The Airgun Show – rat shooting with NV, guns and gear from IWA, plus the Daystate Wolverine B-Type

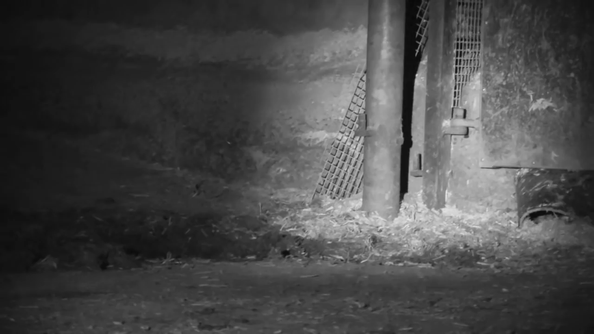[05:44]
We're recording in infrared, so our camera is picking up the glow from the night sights illuminator.
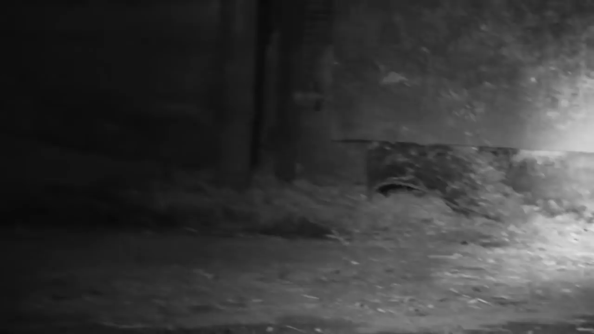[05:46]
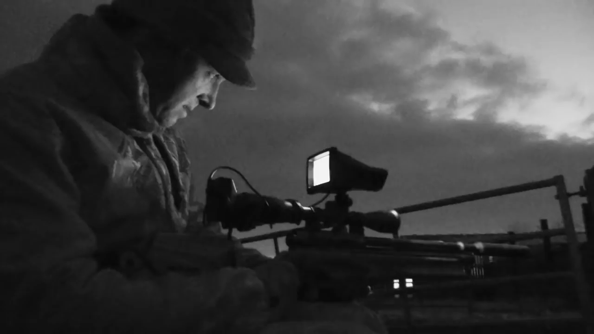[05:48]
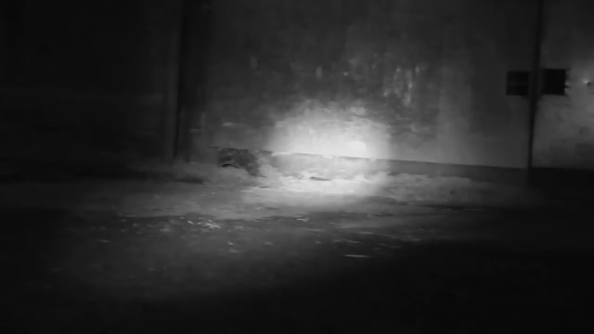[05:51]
Through the naked eye it's invisible, so there's no beam of light to spook the rats, if they decide to venture out.
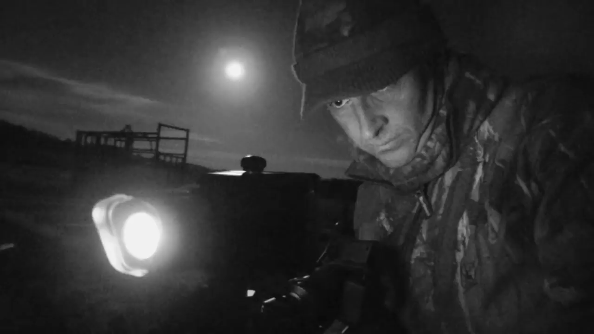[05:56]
We really are having to be patient tonight,
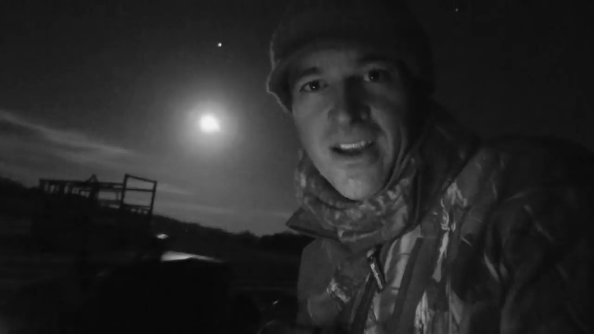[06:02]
firstly there just aren't a lot of rats left on the farm, but secondly it's a really cold night and I reckon any rats that are still here are going to be reluctant to venture out in this cold weather. But I'm not ready to admit defeat just yet.
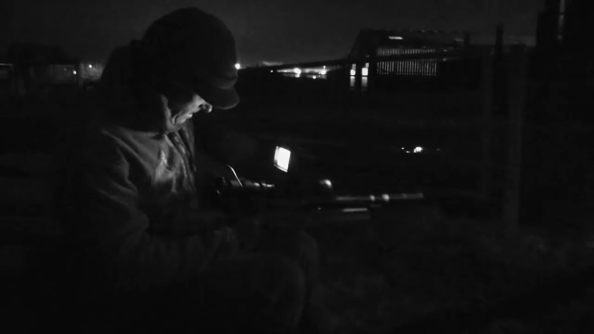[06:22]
After going to the trouble of setting out those bait spots I'm determined to make it work, so I continue scanning the darkness through the night sight screen in the hope of picking out a marauding rat.
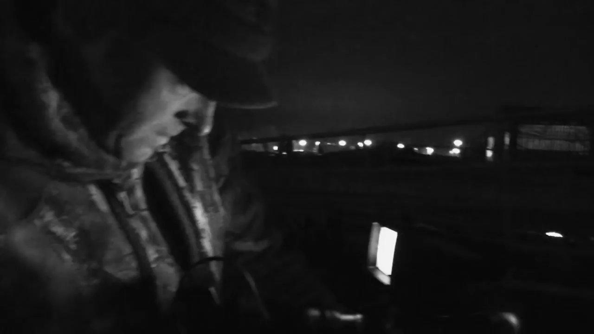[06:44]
OK, there's another one out. Actually there's two.
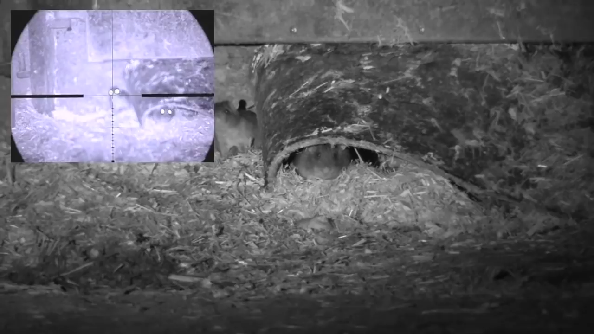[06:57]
These rats have caught a whiff of that bait spot, but they're still reluctant to venture right out.
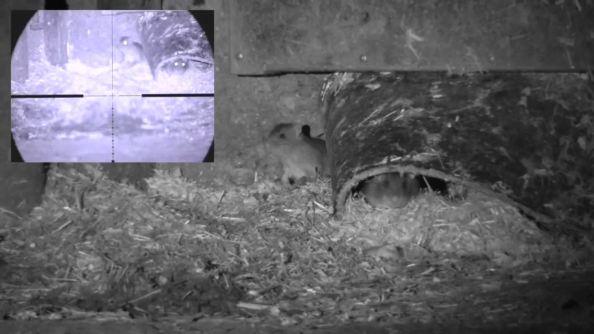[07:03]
But my night vision set up means I can line up the shot, without spooking them and giving just a little hold over for the close range.
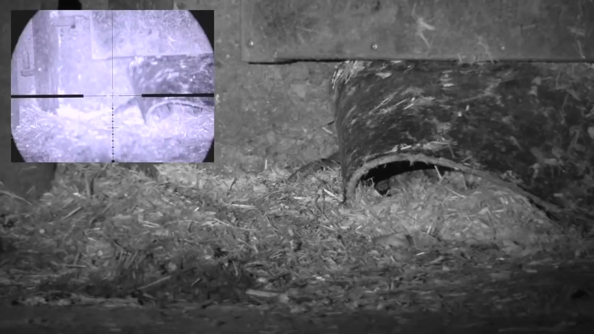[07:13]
Got it. There were two there then.
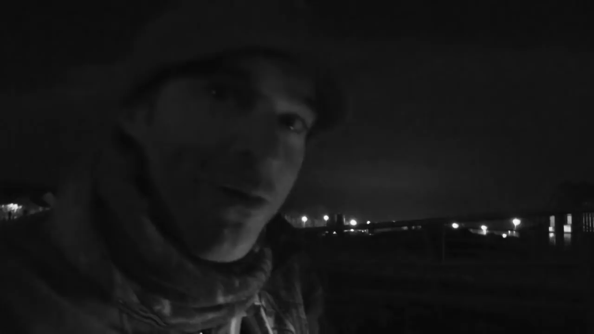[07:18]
I picked the one that offered the clearest shot, but hopefully the other one will be back out soon.
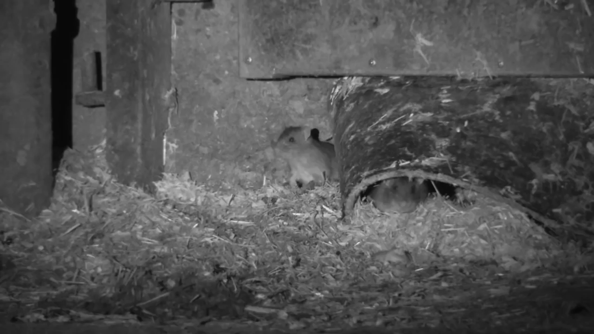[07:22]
And it's not long before the Ultimate Sporter gets another chance to demonstrate its clinical precision.
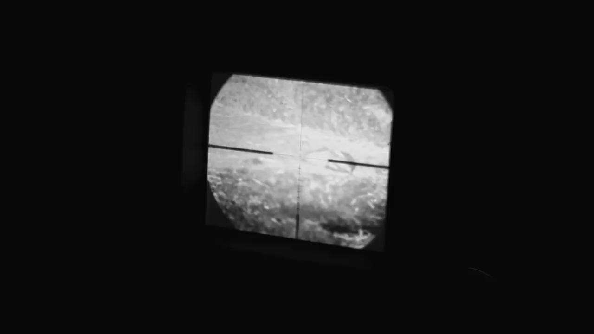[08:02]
What rats remain are certainly on the move now. It's not exactly hectic sport,
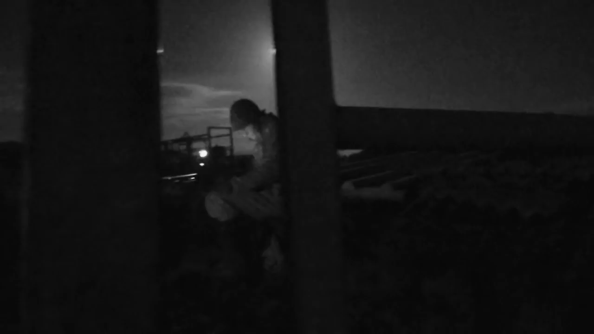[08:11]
but I sit it out in the hope of more opportunities at the scaly tails as the moon climbs higher in the night sky.
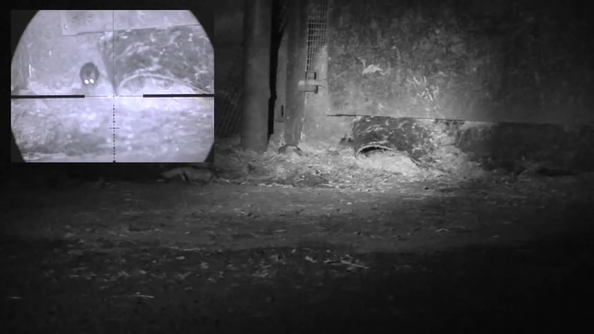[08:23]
At last I get another rat in my sights.
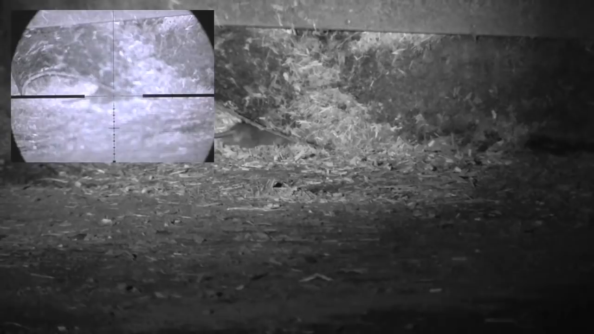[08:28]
It initially looks as if this one is too wily to offer me a shot, and it slips underneath the heavy duty plastic beneath the gate.
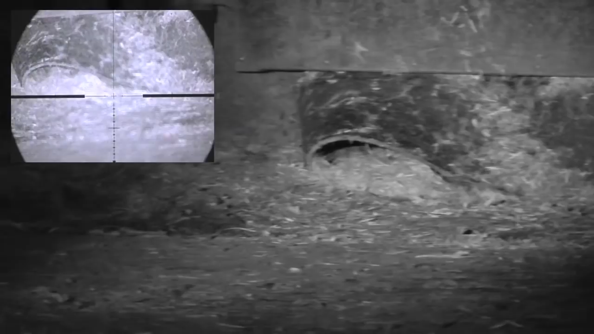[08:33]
But I keep the night sight trained on the spot, and Ratty soon makes the mistake of creeping back out.
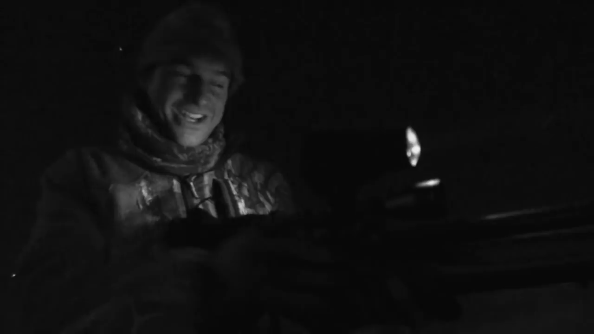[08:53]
There's another great thing about the Ultimate Sporter. A slick side lever operated ten shot mag makes life a heck of a lot easier than fumbling around for pellets in the dark.